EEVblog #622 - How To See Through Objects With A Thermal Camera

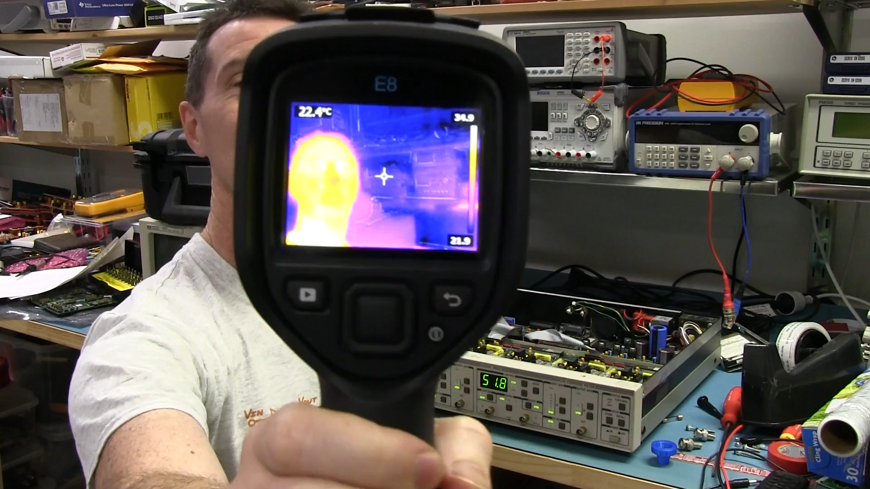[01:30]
On screen: spot 22.4°C
320 by 200 resolution. Ha ha. Brilliant.
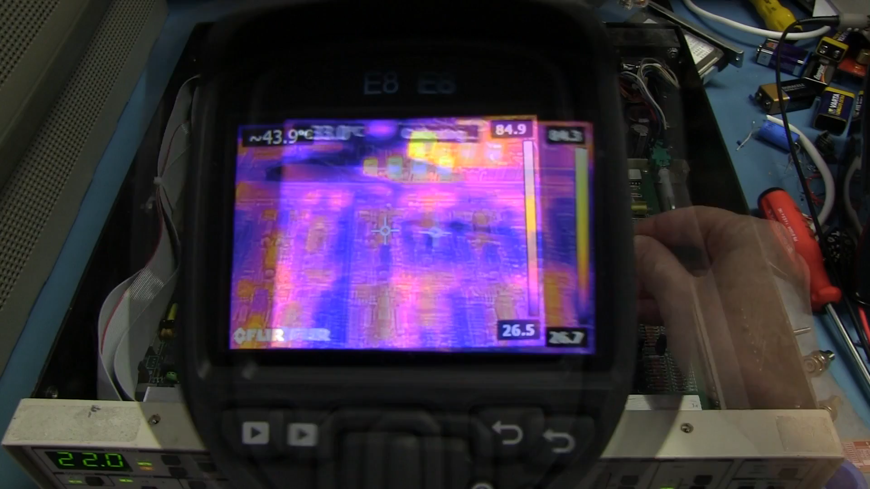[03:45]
So, if we take our thermal imaging camera here, we can actually see parts of our product that are lit up there. We can see individual chips and relays down in there that are lit up. You can see the coils on the relays are analogized. You can see our five heat sink devices up here. You can see our transformer over in the corner. And that's all fantastic. But, well, these aren't a true temperature measurement.
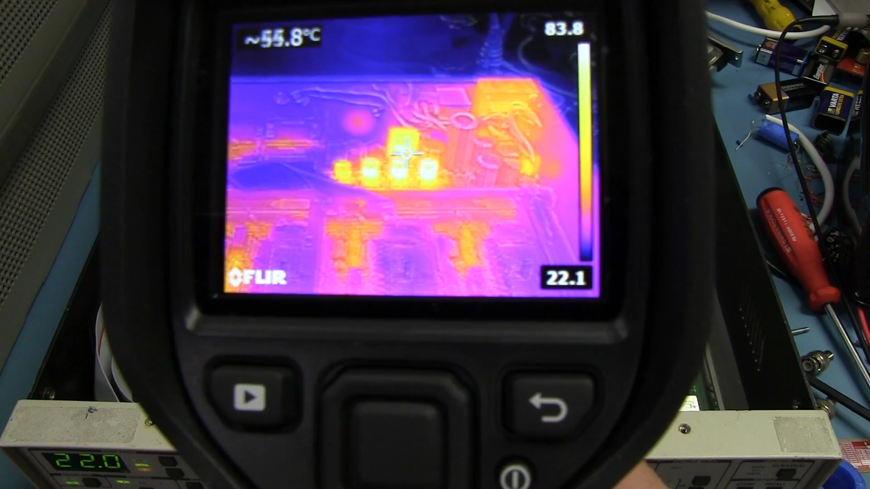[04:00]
You can see up in the top left corner of the screen there, that device in there, you know, 70, 80 odd degrees, 85 degrees, something like that.
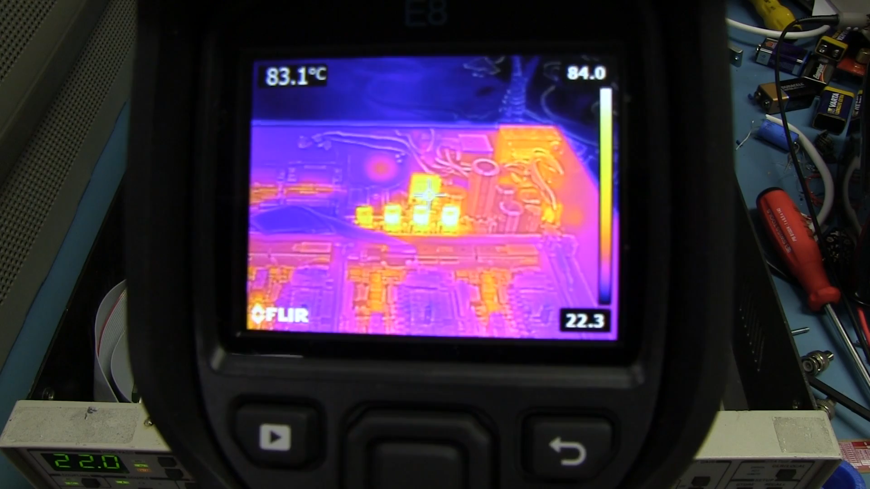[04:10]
On screen: spot 83.1°C
But that's not what it will be with the lid on. It'll be lower than that. So to solve that problem, yes, we can actually use some cling rack.
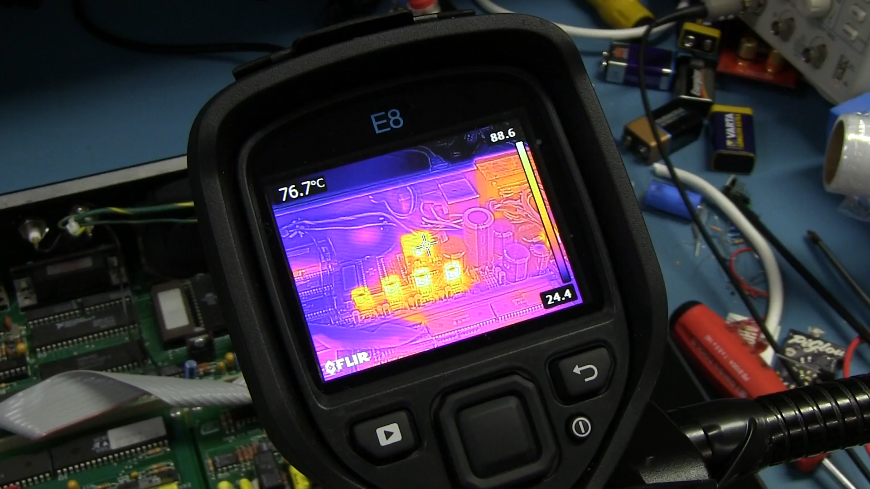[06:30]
On screen: spot 76.7°C
But the whole idea is that you can still see the thermal image of it and the flow. And if you're lucky, you'll be able to see the air flow as well through your product. Fantastic. Now if we take a look at the overall product here, we've got a temperature range, as you can see in the right corner here, of, you know, 83 degrees down to about 27.6 at its lowest part here. Now what I'm going to do is I'm going to try and leave the FLIR camera in position here and cover it with cling wrap and actually see if we can see a difference. But what I'm going to do, instead of having the fan blowing out, I'm going to have the fan blowing back in and then see if we can see,
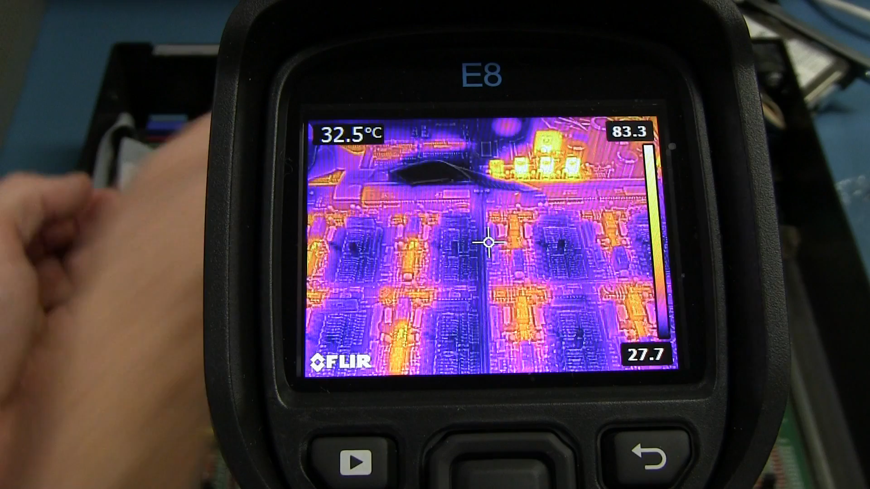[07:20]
On screen: spot 32.5°C
Because otherwise most of the hot parts, as you can see, are up the back of the unit there. So this isn't a particularly great example from that aspect. So I'm just going to flip the fan around so that it blows back out. So I can simply just take that out and ta-da! Now it's blowing into the product and coming out the vent holes on the side. And yeah, we should, maybe if we're lucky, see a heat map.
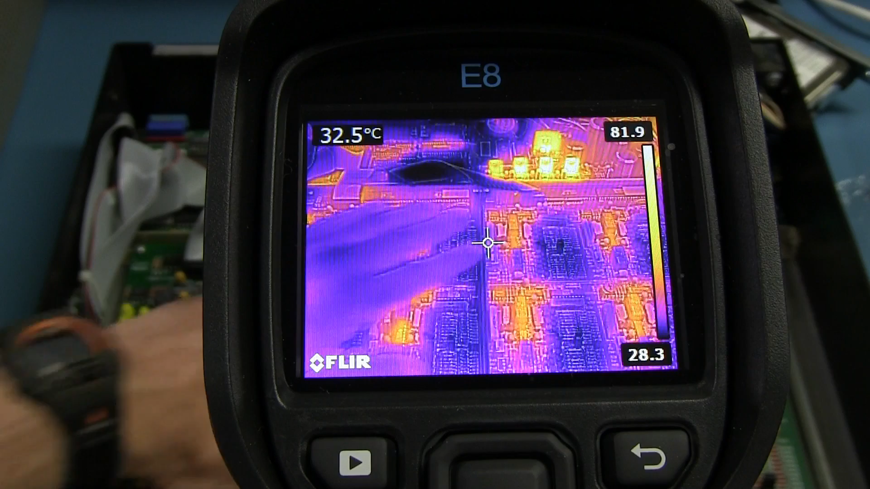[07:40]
On screen: spot 32.5°C
Ooh, there's my hand. And here we go. I've had the cover in quote marks on for a little bit and maybe you can see a difference down in here. You can see that the heat has more spread and is flowing across here. You'd have to read individual temperature points to actually see it. But you can see that the thermal spread across these parts here has also changed and gone higher.
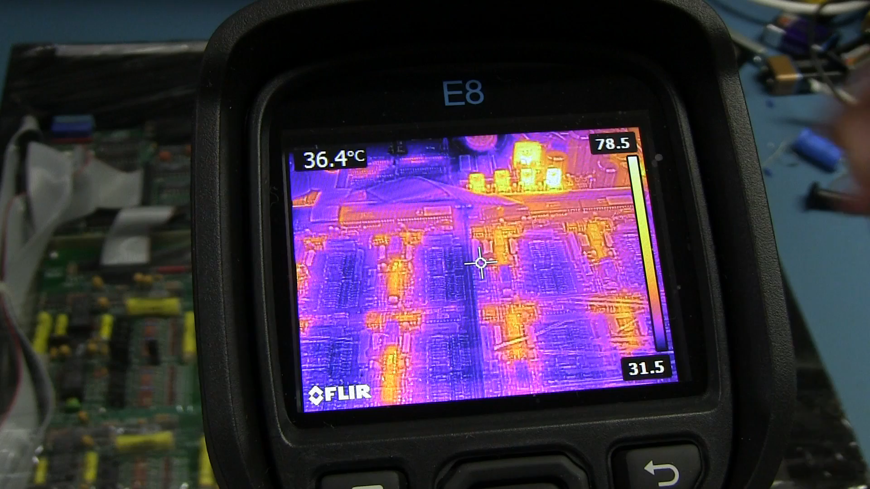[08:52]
On screen: spot 36.4°C
It's probably hard to see, not the best example, but hopefully you can get the idea. And if you've got one of these thermal cameras, you can play around with something like this. So if we move the camera over towards the side of the chassis over here, you can see that this air flow is flowing out over this, what would ordinarily be a cool area of the board over here. And it's flowing all towards this exit point over here, this vent hole on the side. Because we're forcing air in at the back here and it's flowing over here and going there. But once again, you'd have to get in there and measure individual temperature points. But you can see how the concept actually can work.
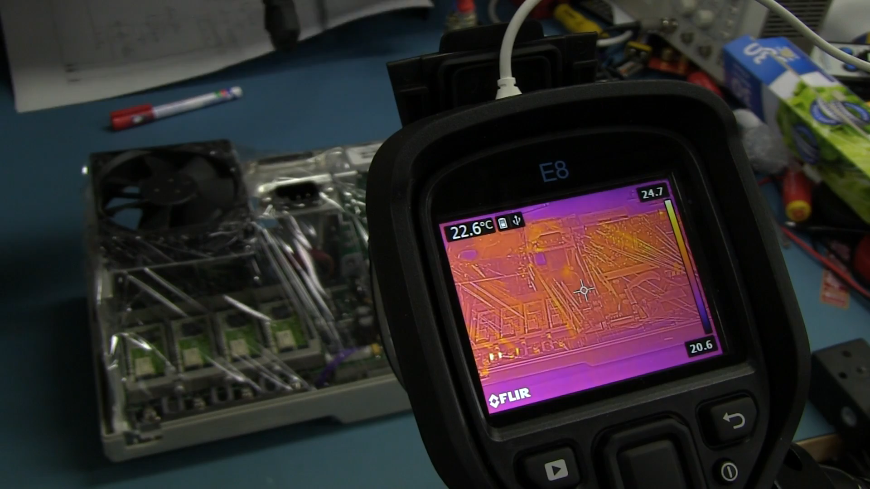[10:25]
On screen: spot 22.6°C
Let's power it up and see what we get.
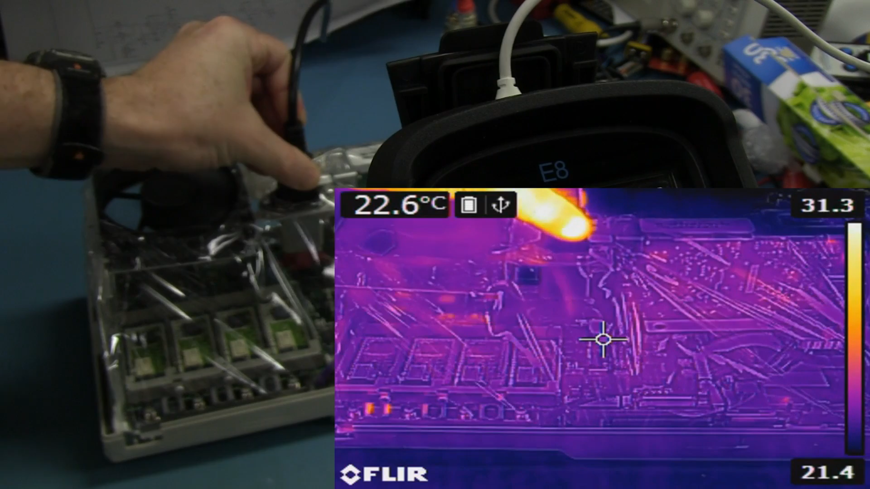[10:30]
On screen: spot 22.6°C
I'm capturing this video because you can actually stream out of this via the USB. So here we go. Look, you can actually see the, there we go. Look, you can see the main ASIC right up there heating up. You can see the four front end chips, the four front end hybrids. They're all heating up. The, probably the analog to digital converter in there or is the one at the back, the ADC. I can't remember.